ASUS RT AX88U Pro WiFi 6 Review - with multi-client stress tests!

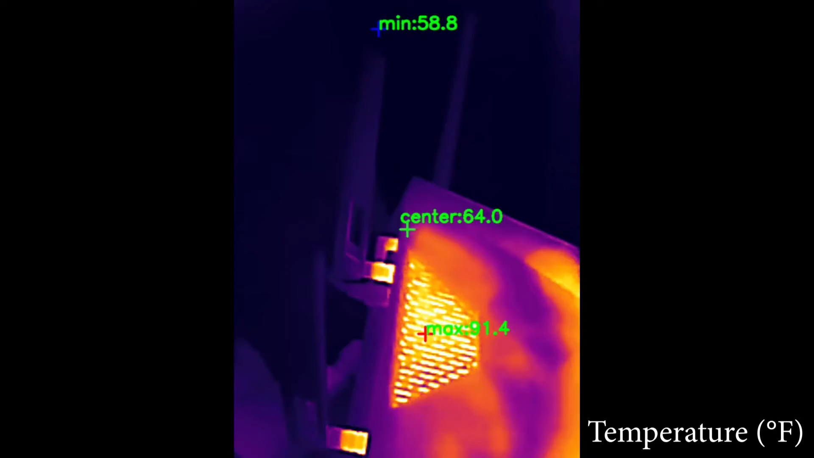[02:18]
The RT-AX 88U Pro does rely on passive cooling which is expected and as you can see it seems
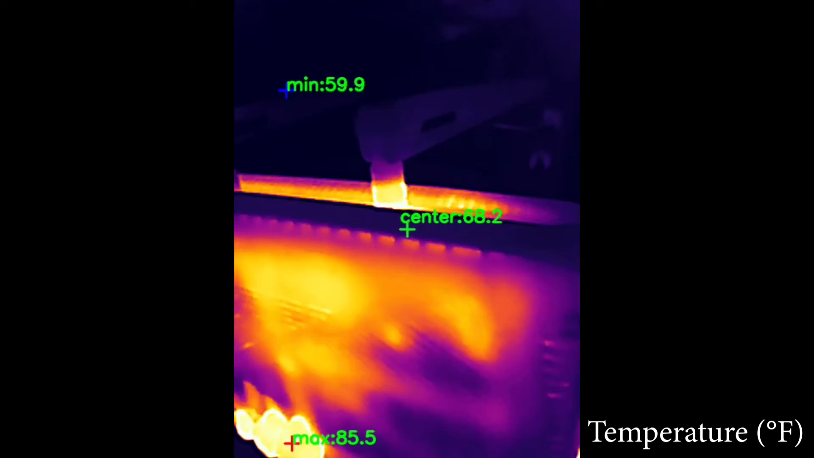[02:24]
On screen: max 85.5°F, min 59.9°F
that the heatsinks do a decent job with pushing the heat out. I usually do open up every router that I test to see its components and I did make a separate detailed video for the RT-AX 88U Pro teardown.